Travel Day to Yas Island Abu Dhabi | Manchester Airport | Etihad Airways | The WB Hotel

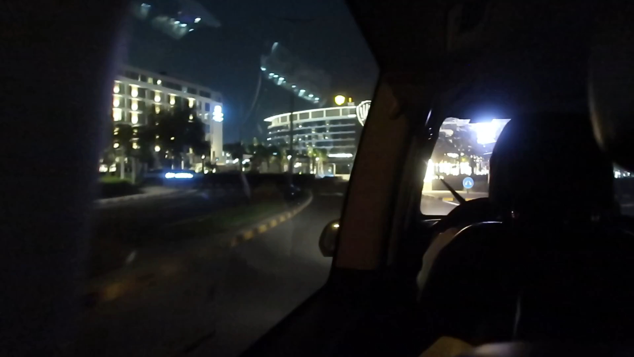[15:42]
We hopped in a taxi but we've got our first view of our hotel now. This is where we're staying the next week. The Warner Brothers Hotel on Yaz Island in Abu Dhabi.